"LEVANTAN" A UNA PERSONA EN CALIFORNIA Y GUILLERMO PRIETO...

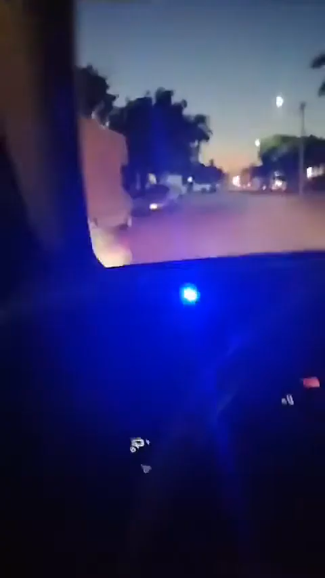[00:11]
se acaba de registrar una privación ilegal de la libertad aquí, muy cerquitas, aquí estamos próximos a llegar al lugar, esto fue aquí frente a la plaza Constitución en la colonia del mismo nombre.